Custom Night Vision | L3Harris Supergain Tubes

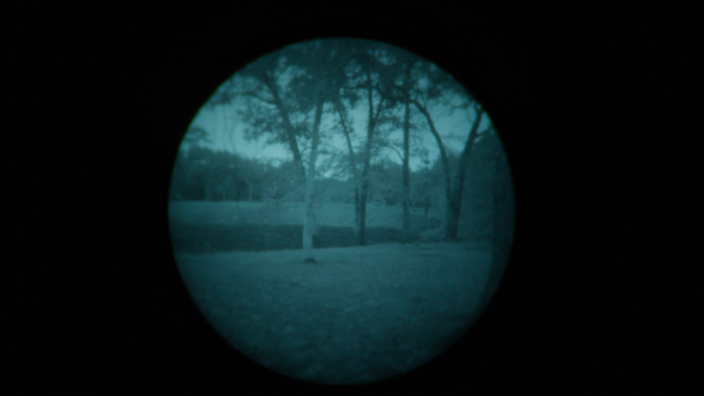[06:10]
so it's probably easier for you to see on whatever you're watching this on around the base of those trees the image looks a little brighter a little brighter overall yeah so we're going to go on to number three
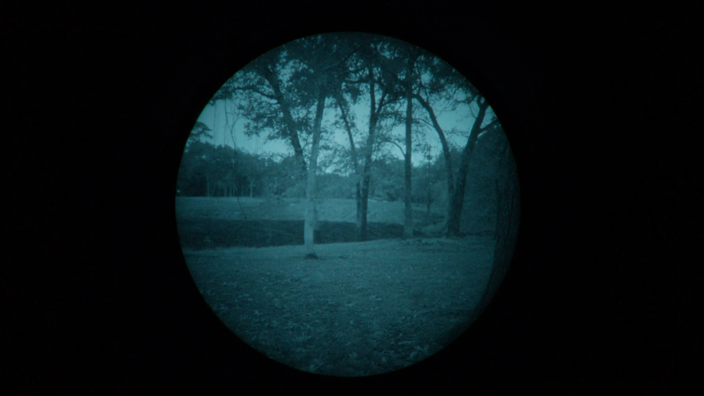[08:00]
yeah again you know take your eyes all to the edges of the the image try to focus on the really dark areas and then compare those to you know the other tubes in this video back up compare them side by side and um yeah let us know what you think we're going to move on to tube number five now
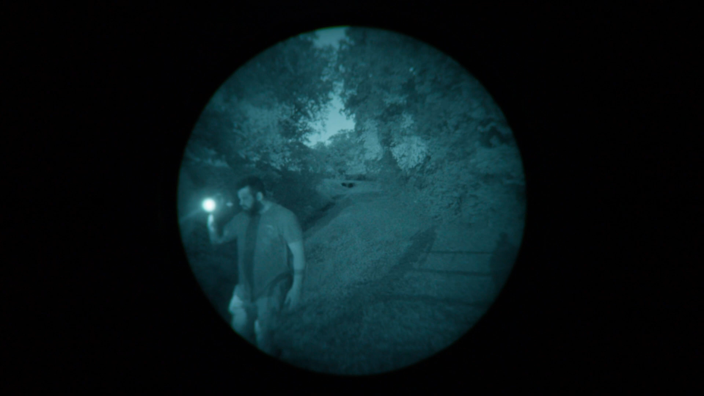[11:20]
all right we're in location number two this is tube number six we're backlit a little bit by a street light that's probably 100 meters away or more um shadow is not visible with our naked eye but you can see it a little bit in the bottom right there again this is tube number six the 2600 plus foam uh super gain tube
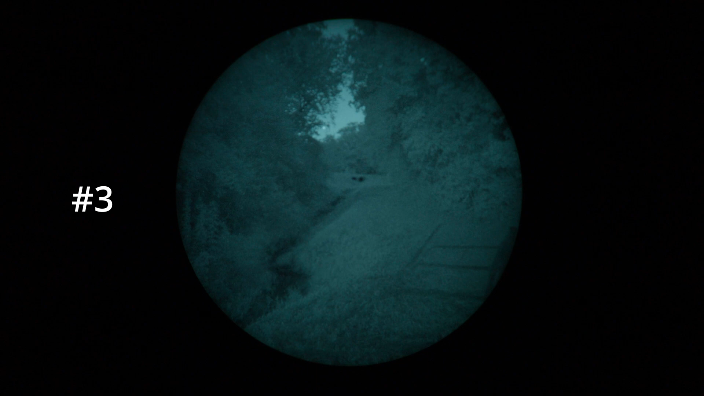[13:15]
yep no additional car lights same lighting conditions as before 62 percent illumination with a street light pretty far behind us um really only illuminating i don't know 20 or 30 feet in front of us
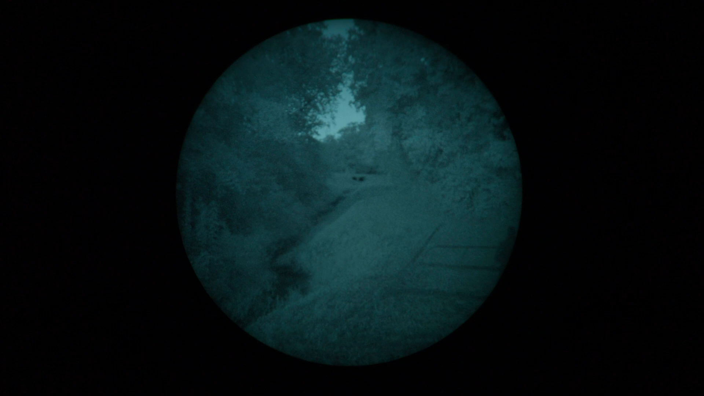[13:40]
what we need to be focusing is further downrange those culverts here this is what we need to be focusing on this tree line and any kind of resolution
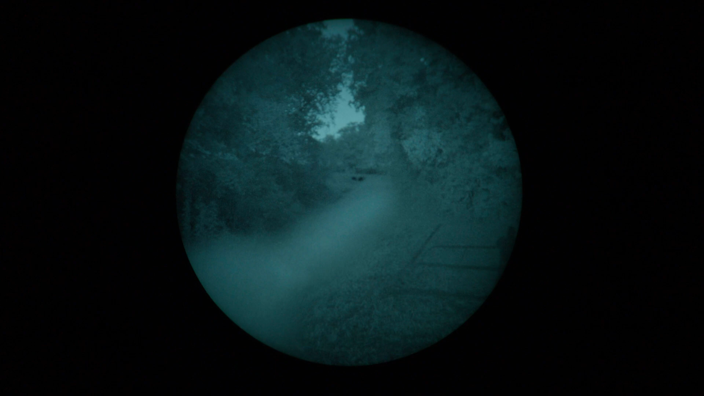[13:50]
we can get back here 2200 gain standard tube tube number three on
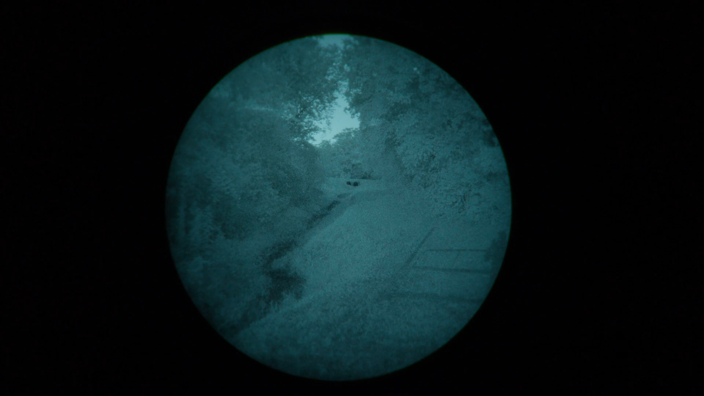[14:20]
man this tube still looks good
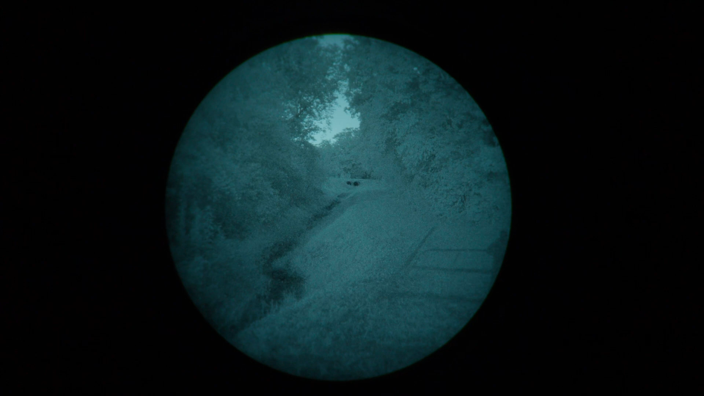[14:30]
we're moving on to the last tube tube tube number one it's the 1800 foam standard gain tube same lighting conditions as before with the exception of
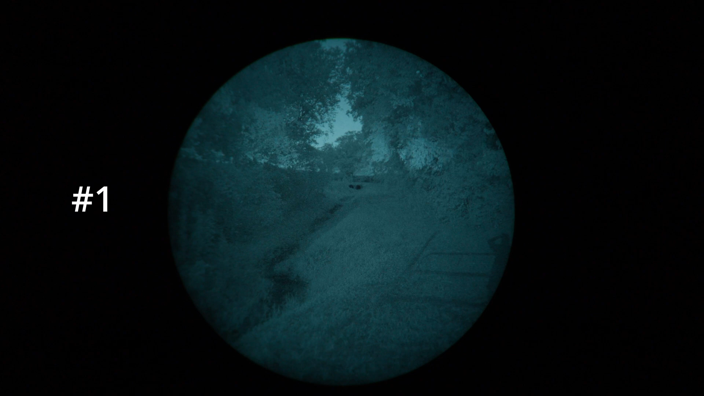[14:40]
these these these this is some headlights getting thrown over our head from about 500 meters behind us there's an intersection i don't know if that's showing any usable contrast there last tube tube tube number one standard gain 1800 foam video for comparison here you go